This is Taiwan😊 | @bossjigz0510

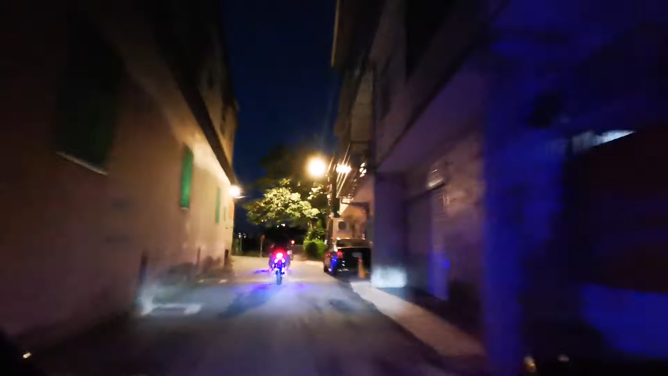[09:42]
Ito na, papasok na tayo ng Zhongli.
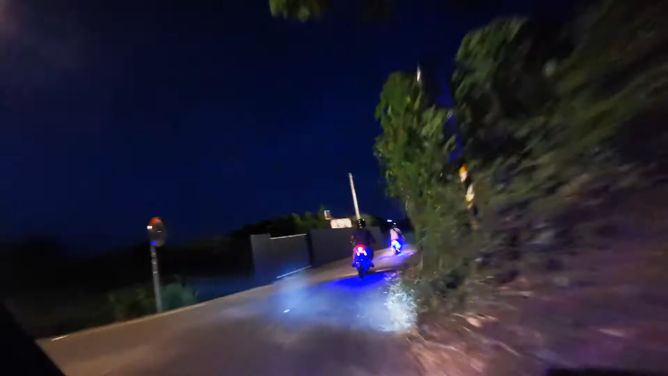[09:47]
Ito na yung area na to, yung papasok na to ng Zhongli. At least, parang Zhongli na to eh.
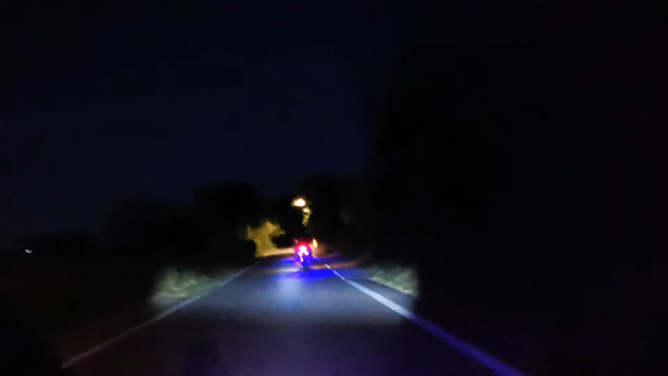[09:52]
Kasi dyan sa unahan, yung yan yung ilog. Ito maraming mga nag-exercise sa gabi. Ito na yung ilog. Kasi may ilog na yan eh. Left right yan, maliwanag na yan, ilog yan dyan. Marami po dyan ang i-exercise sa morning and sa gabi. Ayun yung makikita yung mga tao na yun. Nag-exercise yung mga yan. Kasi mahilig yun sila mag-takbo-takbo. Mag-jogging-jogging.
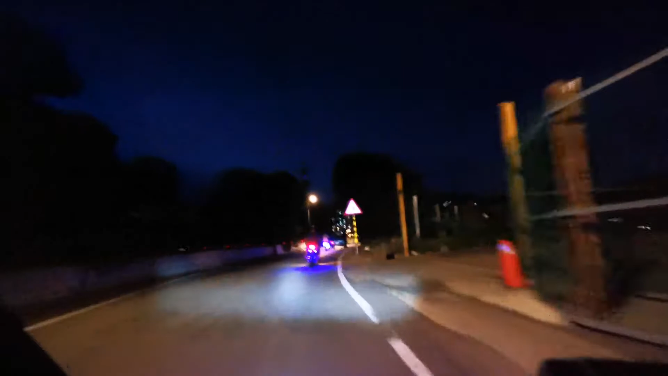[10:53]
So, maganda ang view dito, guys. Ang ganda ng mga condominiums. Tignan mo, ha? Ang ganda talaga ng mga condominiums dyan. Nakailaw ako magkikikikikap. Yung left side ko, yan po ay ilog. Nakita ko may mga naglalakad. Kaso hindi ko mabagalan yung bike, may iwan ako eh. Tignan mo, nag-overtake pa yung dalawa sa ano.
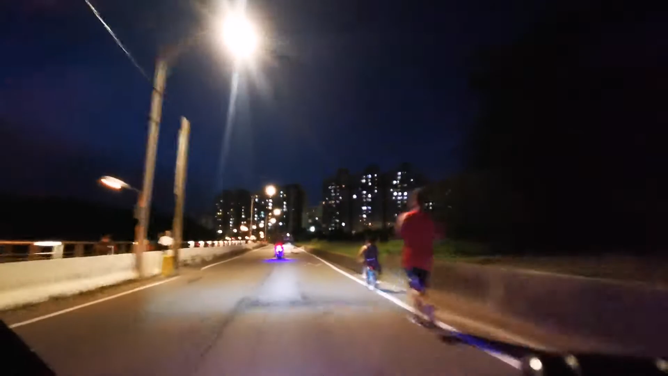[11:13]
And vertical pa yung pick up ba yun? Yung mga condominiums. So nakikita nyo, ang ganda. Yan ang ano, Zhongli.
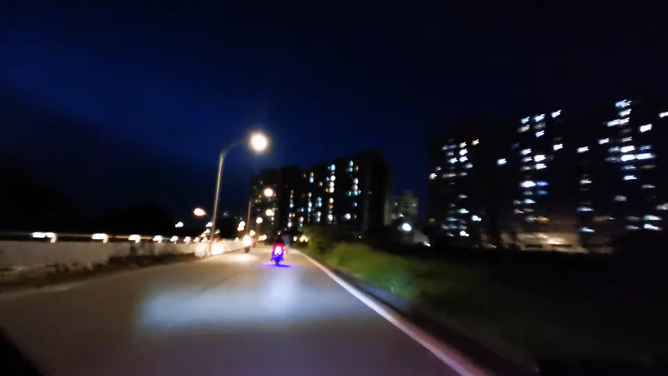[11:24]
Zhongli Pingchen. Pingchen yan sa Pingchen. If I'm not mistaken, it's Pingchen. Bilis talaga ng mga kasama ko, mga kasasero talaga ito mag-drive na.
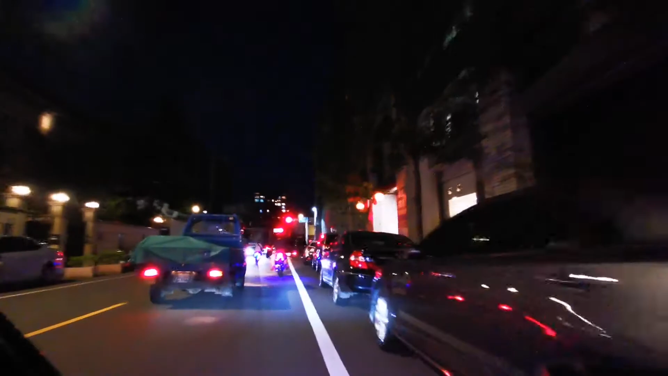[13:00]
Then ayun, hawa-hawa na kasi magkakasama sa dorm. So we're reaching the stoplight. Lelift tayo dito.
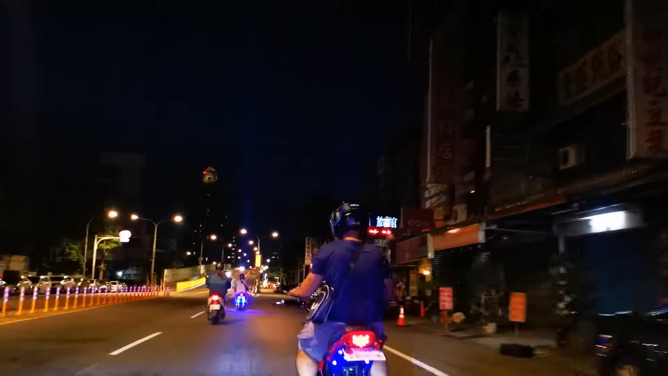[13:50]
Akit tayo dito sa taas. Very very light. Masyado pong liwanag talaga. No? Diba yung kalsada?
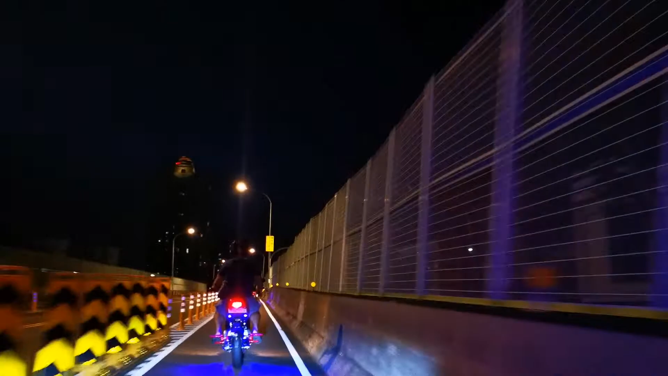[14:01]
Ang liwanag talaga. Hindi mo mararanasan dito ang gabi talaga na pag magbibiyahe kasi maliliwanag ang kalsada eh.
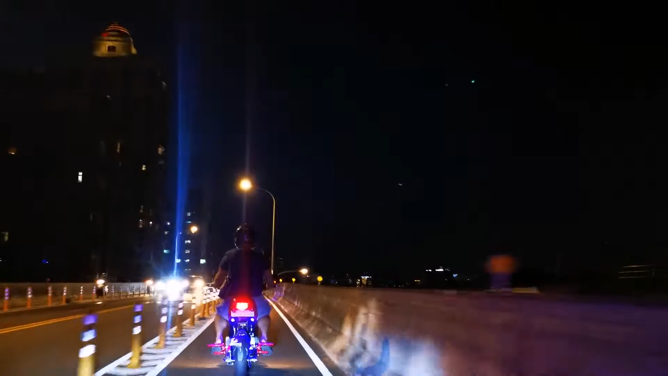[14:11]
Mga areas din na hindi naman gaano kaliwanag pero mostly yung mga lights talaga maayos siya para iwas disgrasya. Magkat po tayo ng flyover, then bababa na tayo. Pagbaba natin dyan, right na tayo, kanan. Nakakagutom to. Nagugutom na ako.
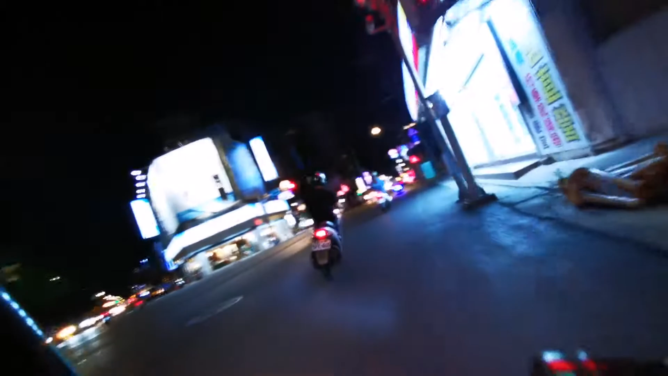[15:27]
Yan guys, oh, ang kita nyo. We're approaching Zhongli City proper. Ito mas maliwanag na. Yan, nilagpasan ko na sila. Ganyan yung alikabok ko. Buti na lang wala alikabok. Yan na po ang Zhongli. Zhongli City na po ito. Ito yung maraming mga ano, galaan.
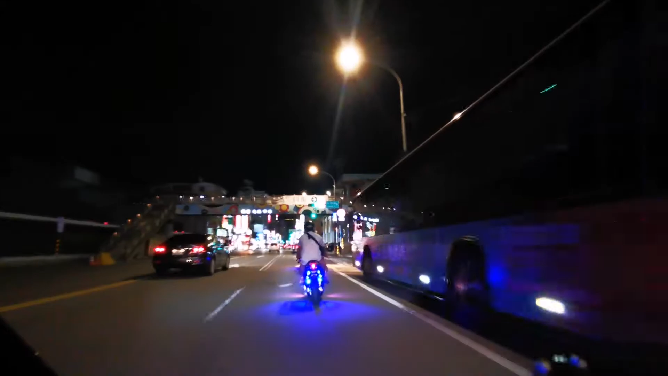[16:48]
Yan nga, malakang, nakikita nyo sa right ko po, police station po yan. Mukha siyang ano, di ba? Hindi siya mukhang police station, pero police station po yan, ang ganda. So dito, ra-ride ka, papunta na yan. Zhongli train station. So ito po Zhongli. Nakita nyo. So, yan. Dapat hindi ko pala winight. Ay, kaso hindi may makikita, wait ko lang. Ah, boss! Bossing!
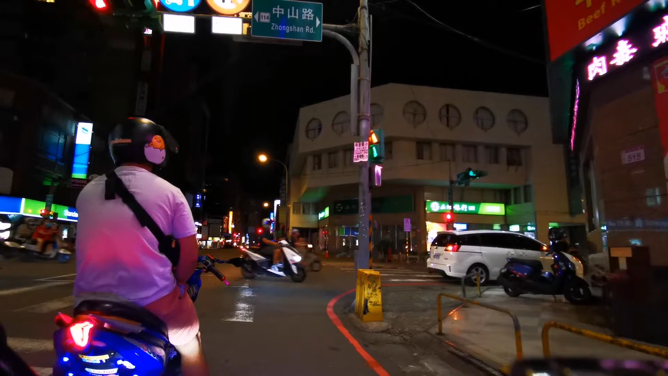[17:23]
Hindi ako naririnig ni Bossing. Oh! May pasaway talaga. Nakita mo yung ano yun, motor? Yung simanang talaga. Kahit na naka-red light eh. Ano, boss? Malapit na tayo, boss? Ayan.
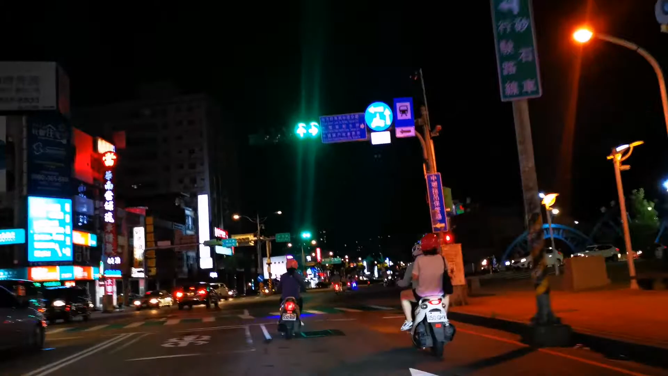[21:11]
Ooh, beating the red light na. Tayo, tayo, tayo. Abot. Buti na ito. Okay. Okay tayo. Grabe yung motor na yun. Papapasok na po tayo guys ng Nelly. Sa Nelly na tayo. Malapit na tayo sa YKK.
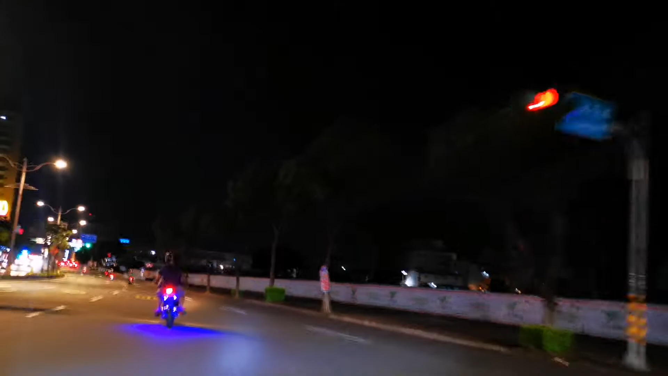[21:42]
YKK Company. Ito na niya na YKK.
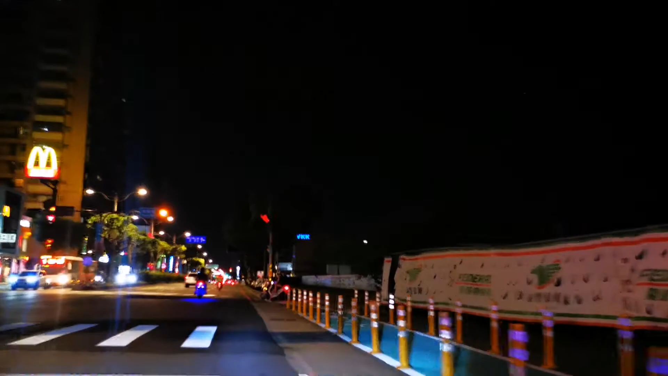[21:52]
Dama na tayo yung McDo. May McDo dun, no?
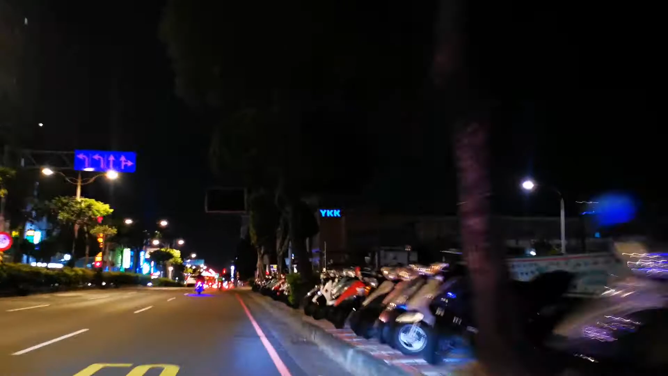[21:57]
Para tayo nagbiyahe ng ano, no? Eats, ha? Yan, YKK, yan.
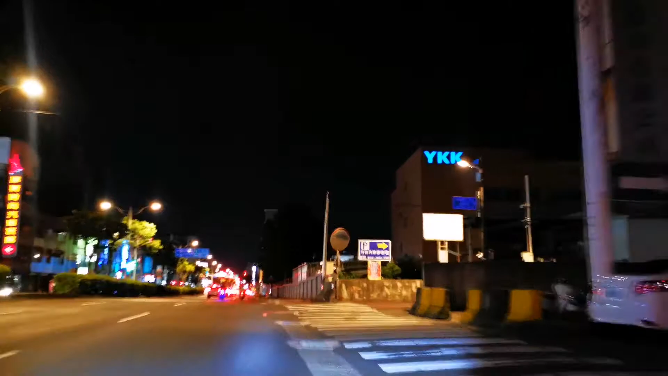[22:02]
YKK. Kita mo yung YKK? Shout out sa mga taga YKK. Sabi sa iba, YKK, ang pangit pakinggan. Overeats, overeats yung tumirik, ha?
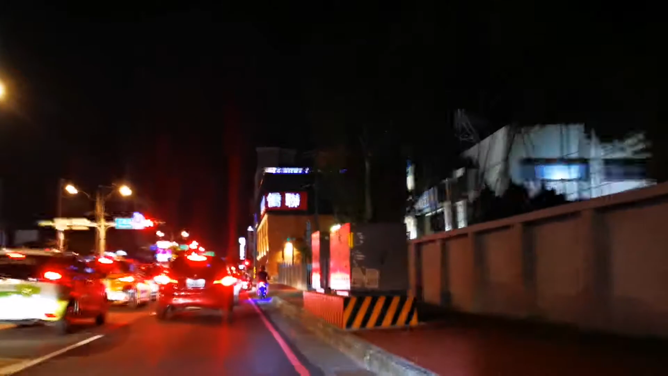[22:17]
Marami dito ng ano, ng Food Panda and Overeats.